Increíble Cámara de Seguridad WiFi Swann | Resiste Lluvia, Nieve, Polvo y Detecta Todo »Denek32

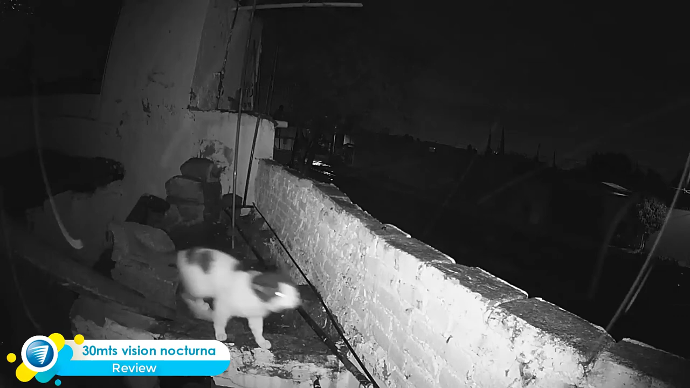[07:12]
qué está haciendo, y ya con esto tengo el respaldo y la seguridad de que está protegiendo mi casa.
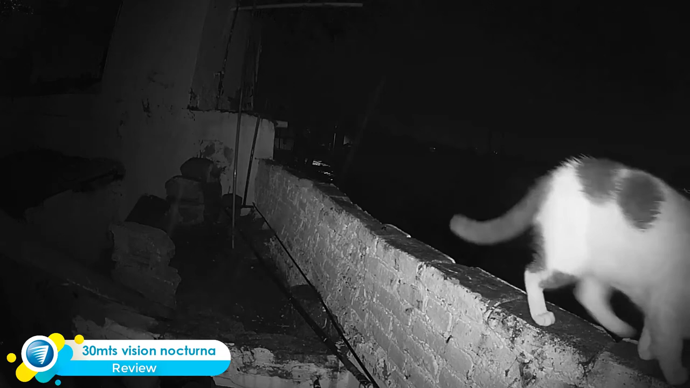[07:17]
Recuerda que estas cámaras tienen una suscripción gratuita por 7 días,
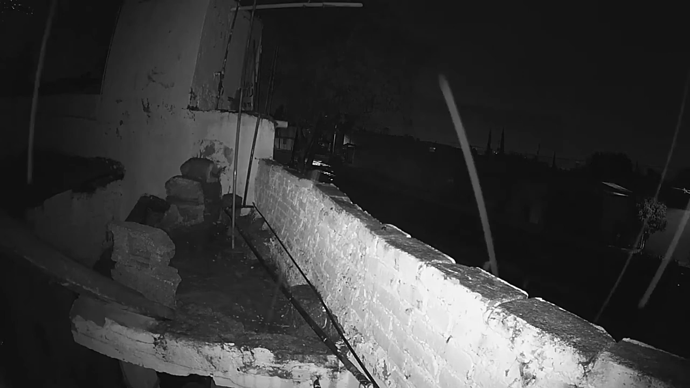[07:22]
pero puedes aumentarla para que los videoclips queden guardados en la nube y entonces pues no se te pierda.
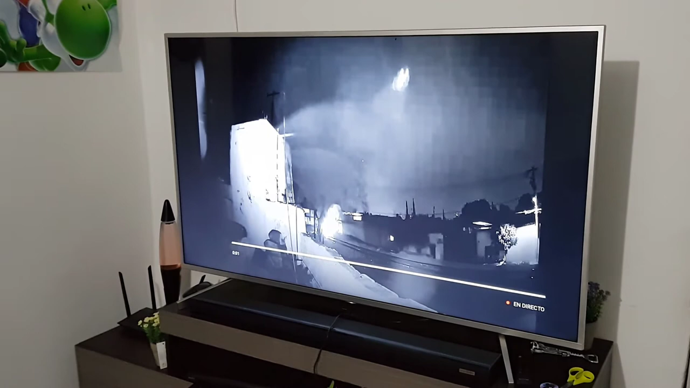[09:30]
Hay un problema ahorita con la conexión, acaba de llover muy fuerte, pero realmente vean cómo la imagen se ve muy bien. Amigos míos, en conclusión, la cámara me pareció excelente,